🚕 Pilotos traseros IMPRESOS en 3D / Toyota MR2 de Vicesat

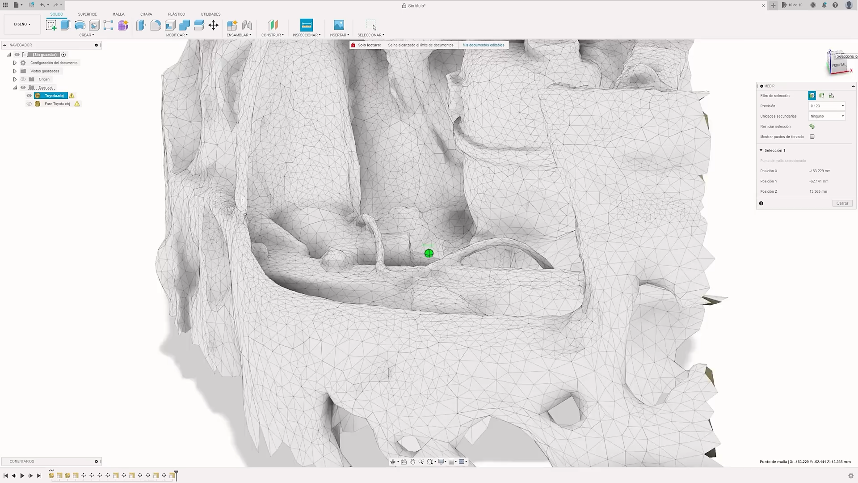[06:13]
Tenemos la forma, pero el programa no sabe el tamaño de esta geometría. Esto se le indica donde le da la medida entre dos puntos para escalarlo proporcionalmente. Como yo esto ya lo sabía, tomé algunas medidas en el coche, así que ahora suelo indicarlas en el programa.
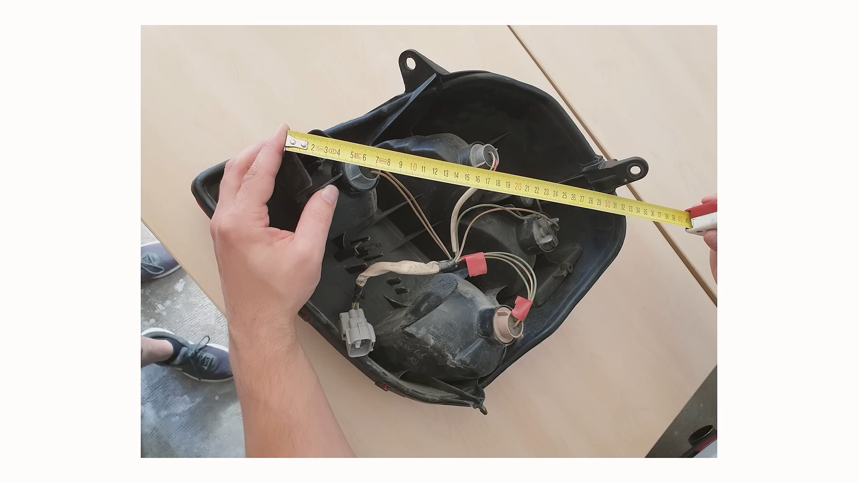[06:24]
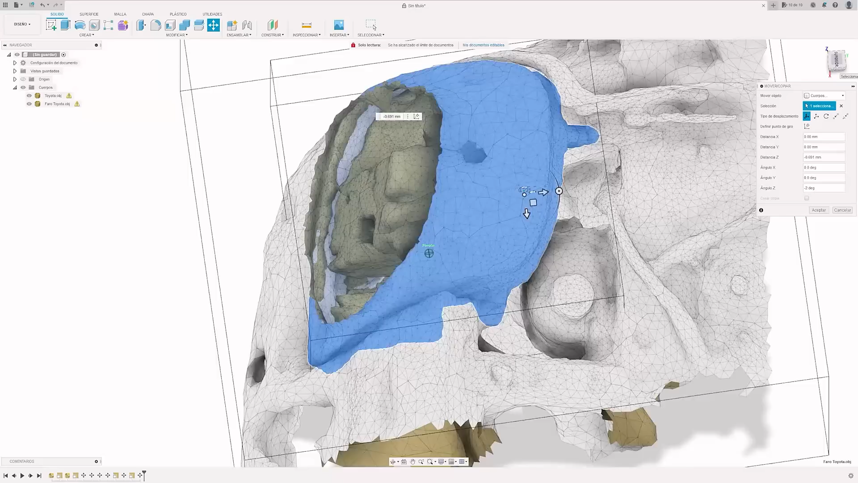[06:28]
Incluso me importé los dos escaneos, el del coche y el del faro, y los hice encajar para asegurarme de que todo estaba bien. Como ves, estas son las pestañas que luego van con los tornillos al coche.
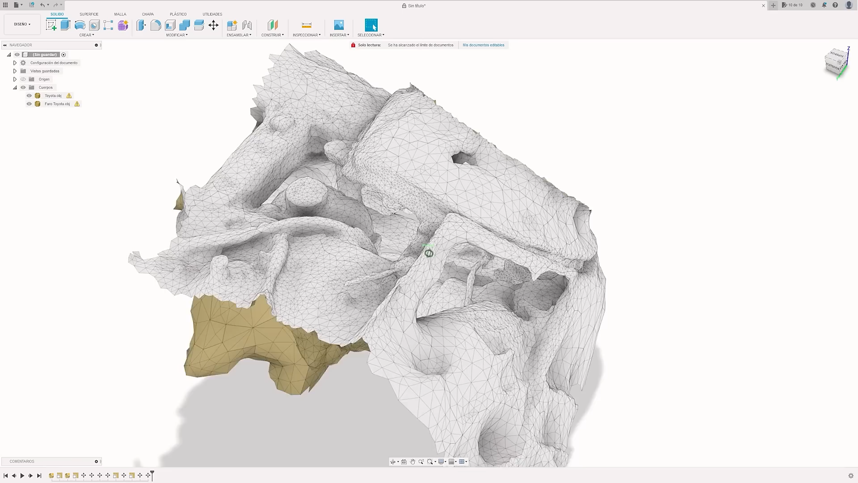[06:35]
Ya con el modelo importado podemos ver al principio lo que te decía de la geometría. El modelo en sí no tiene mucho detalle, pero bueno, en principio nos podría servir.
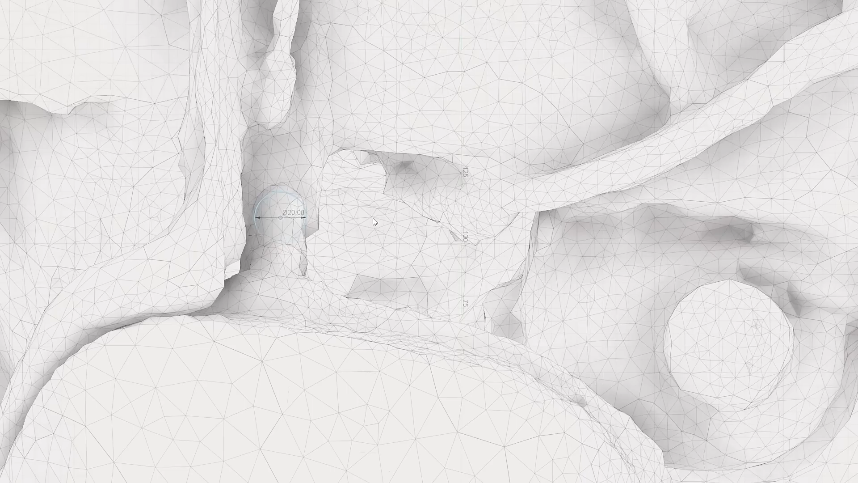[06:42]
Pero ¿cuál es el problema de no tener mucho detalle? Bueno, pues que yo voy a utilizar esto ahora para modelar una pieza que debe encajar luego en el coche.
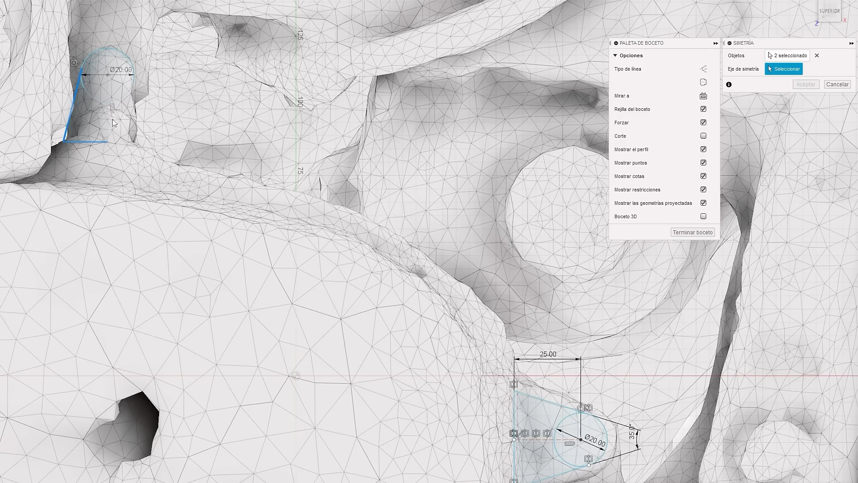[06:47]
Cuanto más preciso y más detalle tenga el escaneo, más fino será el ajuste.
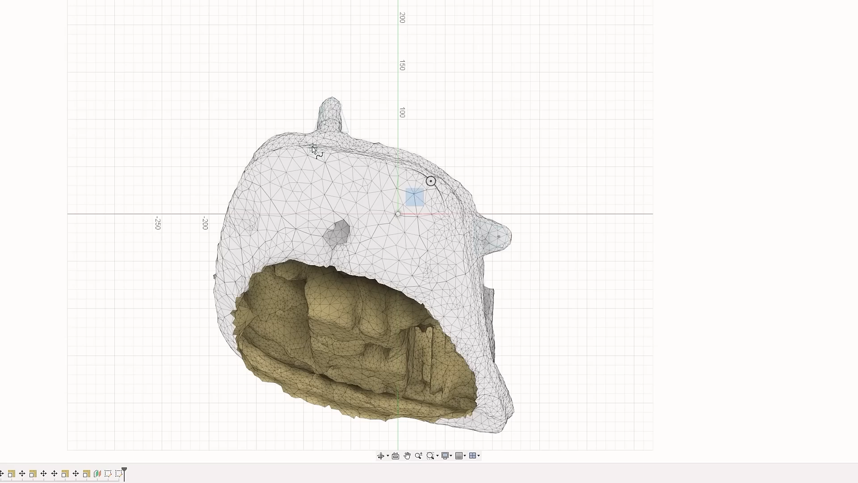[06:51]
El problema de no tener mucho detalle es que seguramente nos hará falta más iteraciones hasta dar con un diseño que nos encaje perfecto.
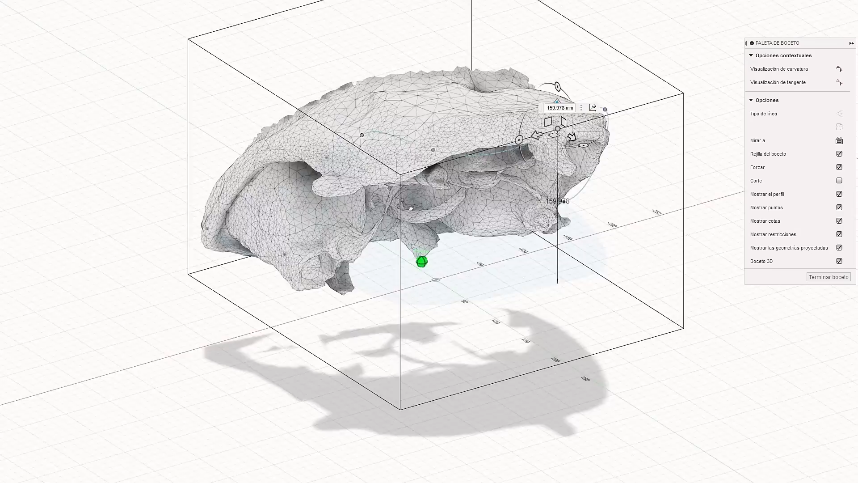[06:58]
Como nuestro escaneo es más bien malo, daba por hecho que nuestro faro no iba a encajar a la primera.